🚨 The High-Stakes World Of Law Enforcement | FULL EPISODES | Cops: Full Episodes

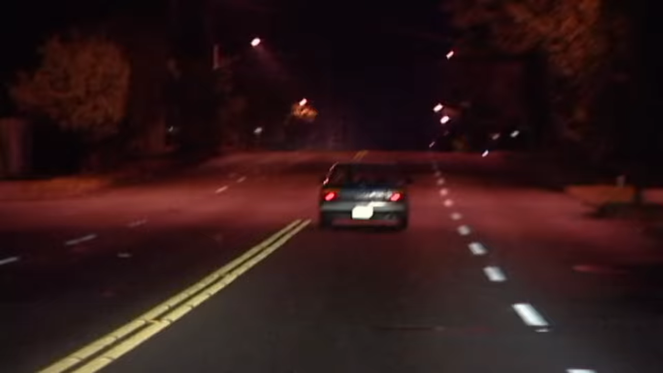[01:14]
696 Pacific. We should have a unit with spike strips here.
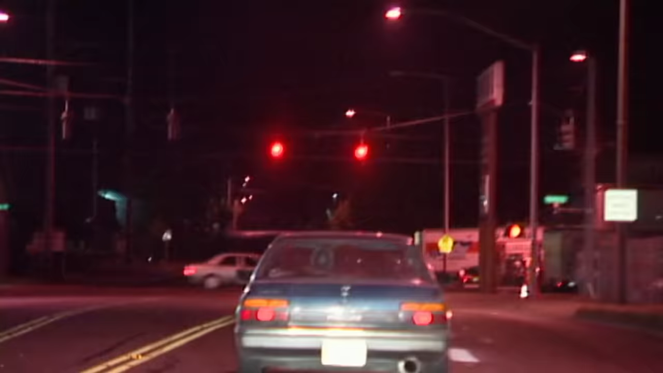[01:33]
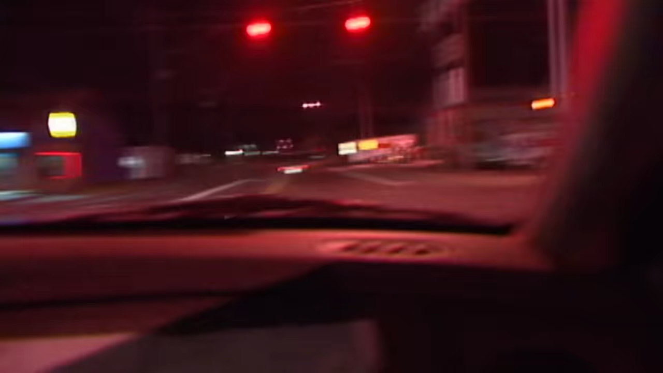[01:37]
Are about 50, we're coming up to 72nd.
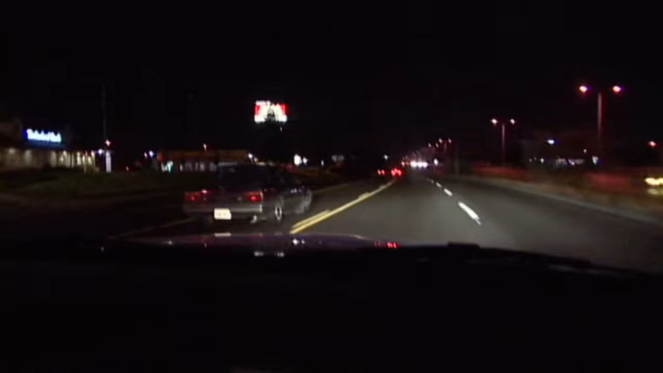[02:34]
Southbound, right through 84. Southbound, southbound 84.
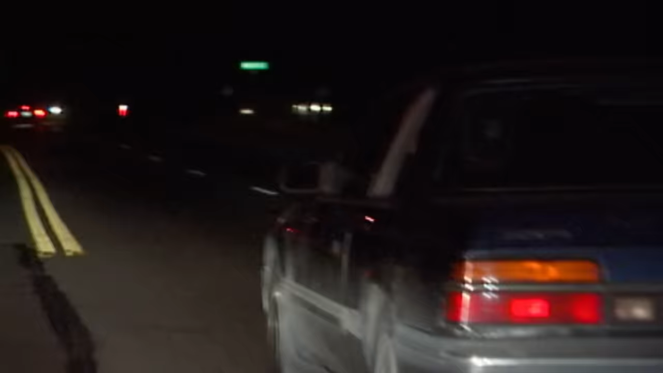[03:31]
Anytime in the corners, I try and get close enough to pit him. He swings his car over and tries to take off the front of my car. He just rear-ended a car at 138, and we're gonna run.